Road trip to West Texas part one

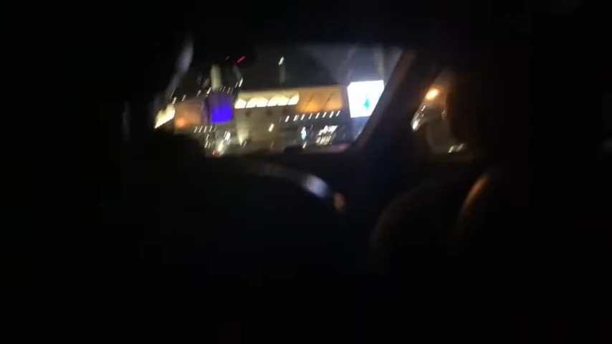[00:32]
Yeah, I'm going to be here next year. Oh. Oh, that's a stadium?